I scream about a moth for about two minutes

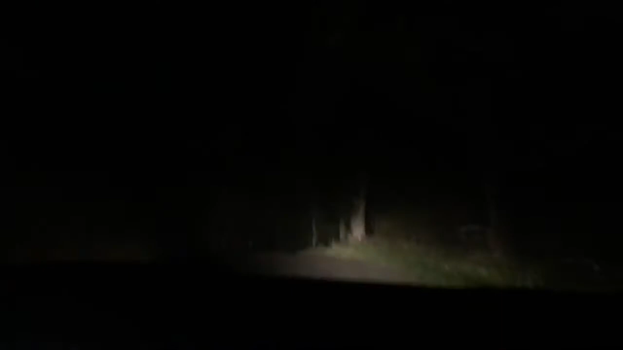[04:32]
Mm-hmm. Now we're going downhill. Probably infested with everything. My ears are popping. Because you're going down. Yep. We're up into a mountain. That's why we're traveling down. Yep. Right? Yeah, I can't believe that's a side road too. Frog Hollow Road. That looks even more scary.